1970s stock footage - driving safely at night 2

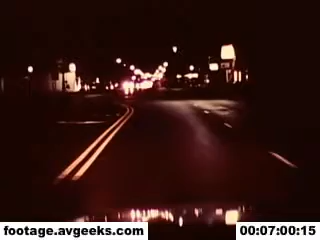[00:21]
Actually, blinding glare is one of the main hazards of nighttime driving that make it necessary for us to modify our normal daytime driving techniques. Especially the blinding headlight glare from oncoming vehicles. We should drive in the lane that separates us most from approaching traffic. We should focus our attention on the right-hand edge of the roadway, beyond the oncoming vehicle, to avoid the bright glare of his headlights. It takes our eyes at least seven seconds to readjust after passing a pair of brilliant headlights.
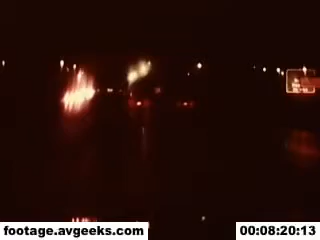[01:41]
And remember, the drivers ahead of you, behind you, and approaching you may be having difficulty in seeing too. A dirty windshield, both inside and outside, can also be treacherous.